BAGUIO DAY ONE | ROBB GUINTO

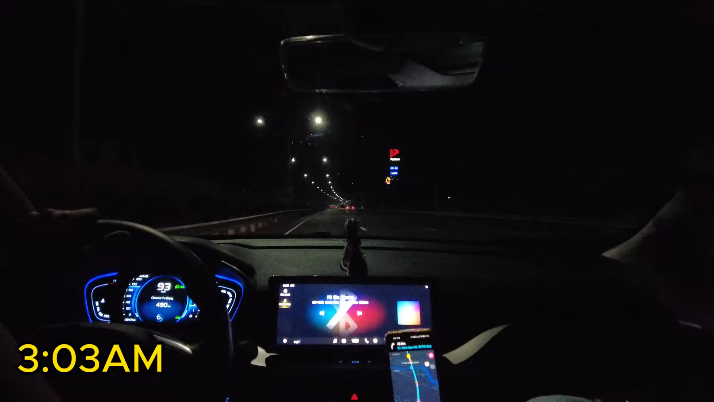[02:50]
So, time check is 3:03 in the morning. Oh, yeah.